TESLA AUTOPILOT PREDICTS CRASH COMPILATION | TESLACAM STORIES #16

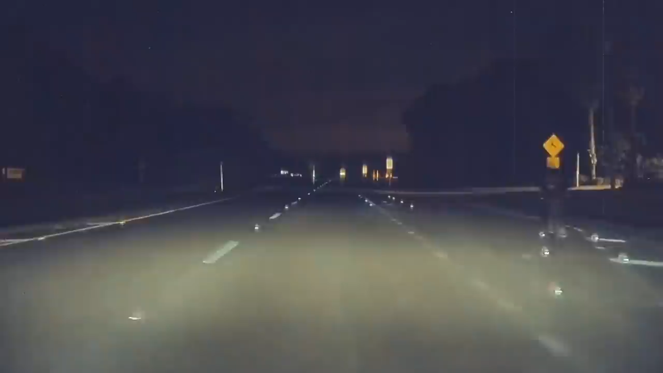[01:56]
Daniel says that he isn't sure if he would have hit the cyclist, but it would have been close.